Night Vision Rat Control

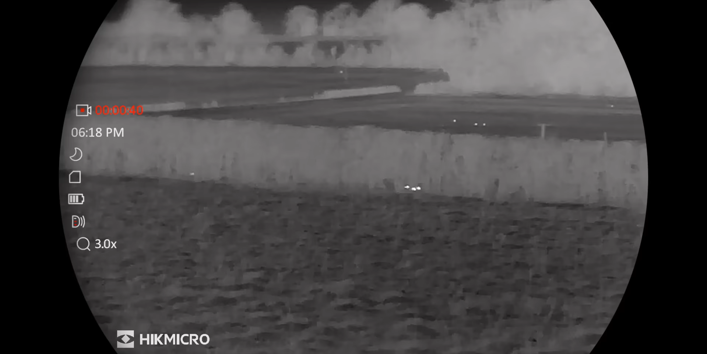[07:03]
This was about to get busy.
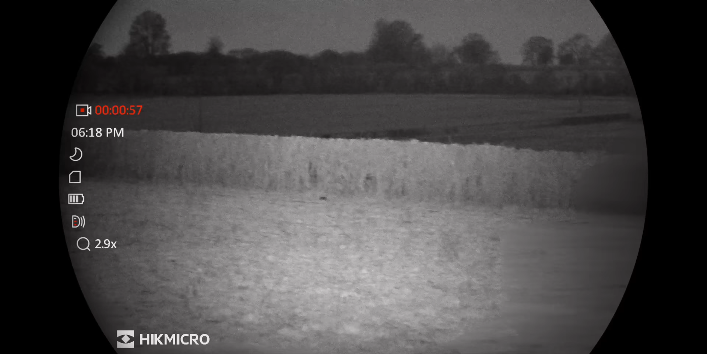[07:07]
With Rich using the built-in IR lamp on the Habrok to help guide me on the air rifle, we were knocking them down one after the other.
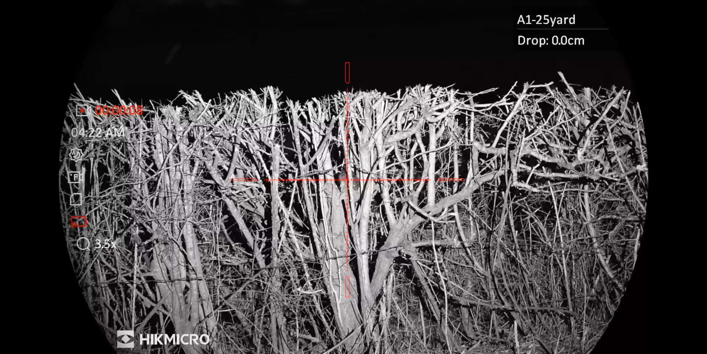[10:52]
and communicating which of the hundred rats we were going after. 50 rats in, and the weather turned bitterly cold, and rain started to fall.